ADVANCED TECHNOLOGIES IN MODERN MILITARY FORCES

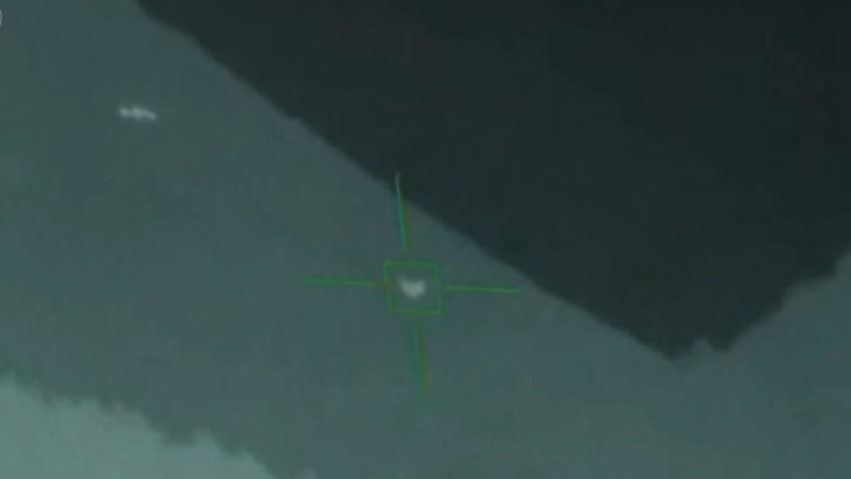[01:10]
calculates their trajectories, and determines optimal interception positions.
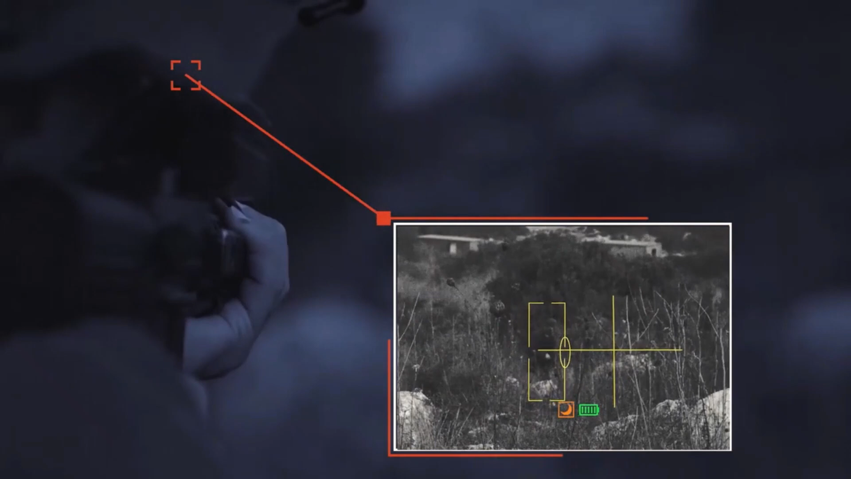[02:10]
The innovation enhances shooting accuracy, achieving an impressive 80% hit accuracy when firing